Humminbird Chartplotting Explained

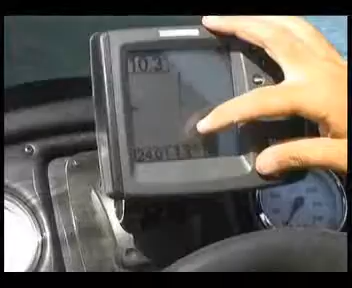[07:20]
This basically is a breadcrumb trail of where we've been for the day. So if you're leaving a narrow creek or channel area,
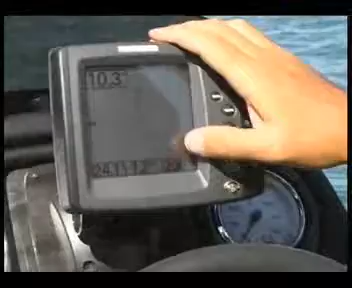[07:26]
you can just follow that line back and it'll take you exactly over the same ground that you left on that day.